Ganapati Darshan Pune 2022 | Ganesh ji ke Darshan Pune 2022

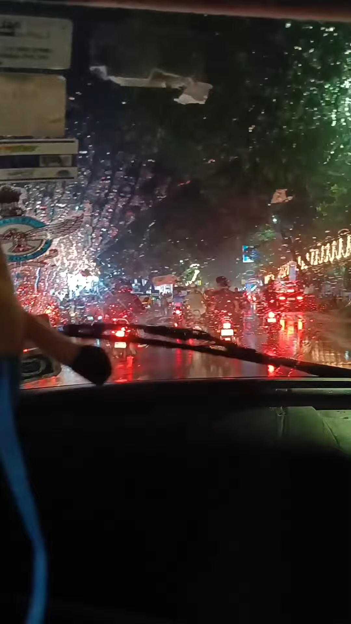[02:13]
गनपती पे एकदम दिवाली की तरह सजावत हुई है यह देखें प्रिंस
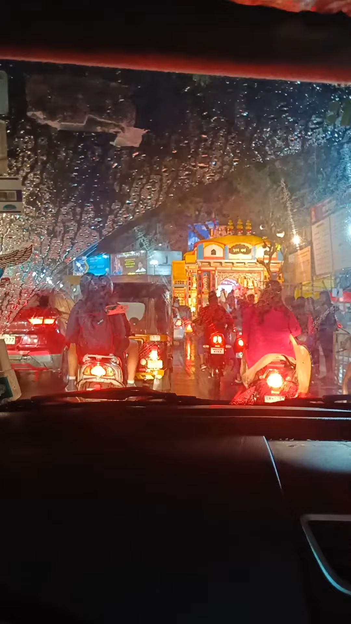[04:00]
और यह पंडाल है कितना सुन्दर है अंदर कंपती हैं बर बहुत ट्राफिक है
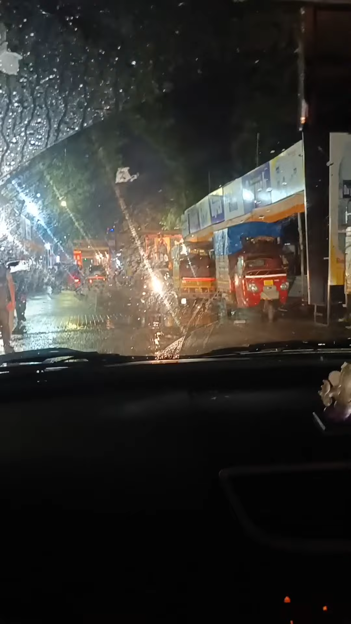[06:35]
एक तो मूविंग कार थी दूसरा गरेची की आरती और यह थी प्रसान बट रहा था पूचा वगेरा की वज़े से काफी भीर थी उनके असपास तो तूर से ही हमने विदर्शन
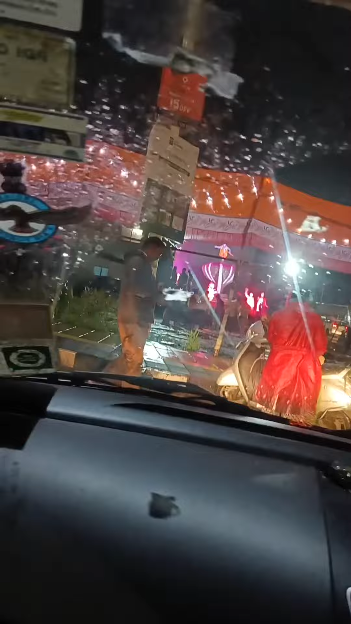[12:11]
यह देखिए यह रहातनी चौक पर